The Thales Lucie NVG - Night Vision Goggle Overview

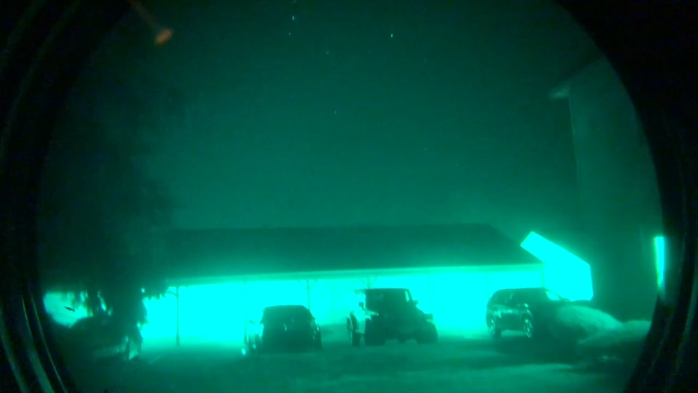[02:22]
You may notice that I do have some blems in the third quadrant. However, this doesn't really affect my line of sight.